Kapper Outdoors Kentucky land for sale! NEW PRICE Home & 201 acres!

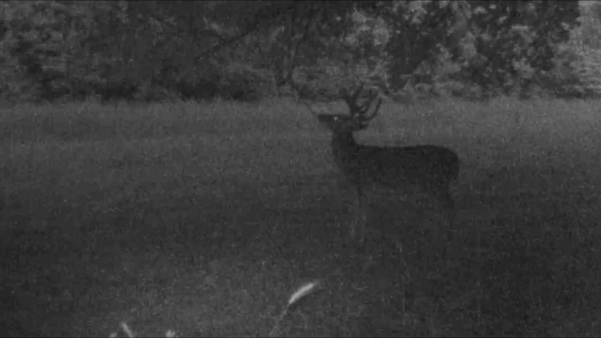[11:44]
I'll show you some of the wildlife. I got 3 years of trail cam history and more details about this.
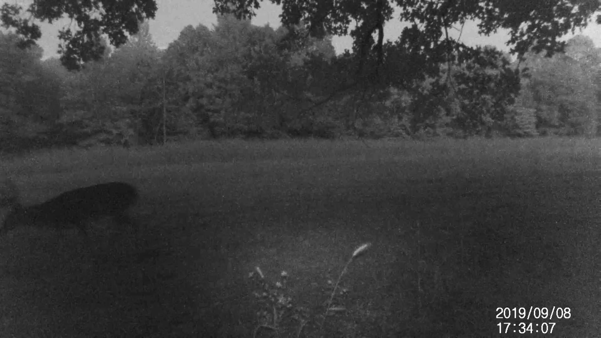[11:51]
Hey guys, Kapper here, and welcome to our second Kentucky trail cam survey.
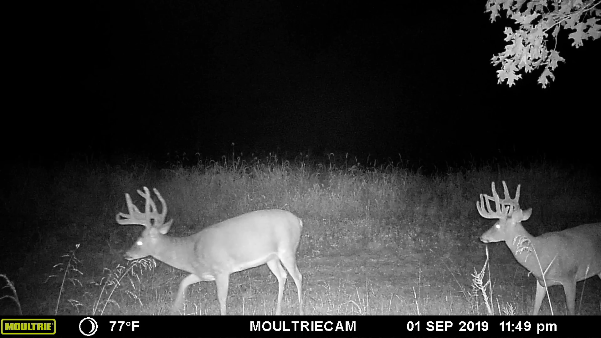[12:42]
I'm not sure if he's about a 12 pointer or what he is, but his left beam is like all crooked and he's got a bunch of junk down by his brow tines. It's good to see we have some tall genetics here on this farm.
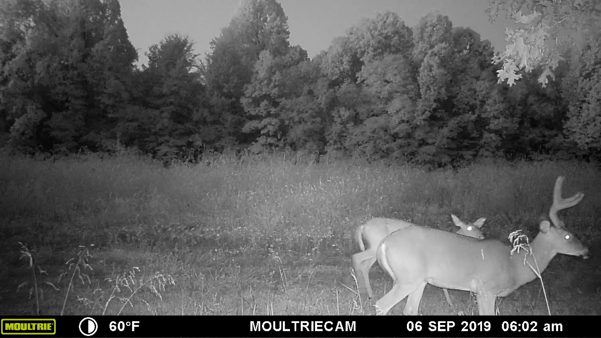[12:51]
As you're going to see, there's going to be two nice tall bucks. One of them is absolutely stunning. Loads and loads of deer in this area, so we picked a good area. So this turned out to be a really good mineral site here. So this is number one of what's going to be many.
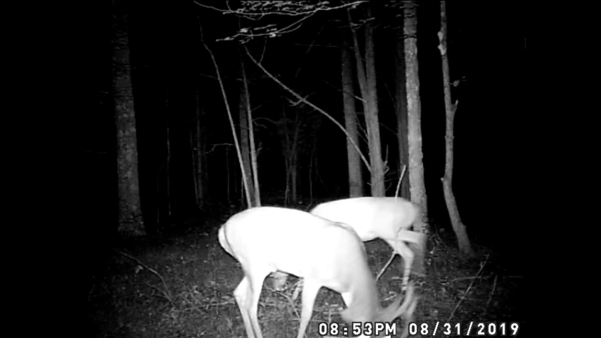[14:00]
And who's here coming now in the background? Another one yet. Okay, that's the middle finger guy. And now look at this beauty. This buck is a dandy, and he G2s. Oh, here he's with Junkman area. Even though he looks young, I mean, look at this guy.
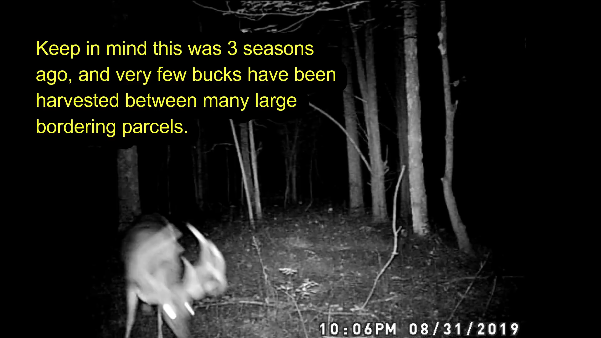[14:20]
His body only looks like a 2 or 3 year old, but he is absolutely stunning. Come, look at all these bucks coming now. 1, 2, 3. There's one coming in the background. 4.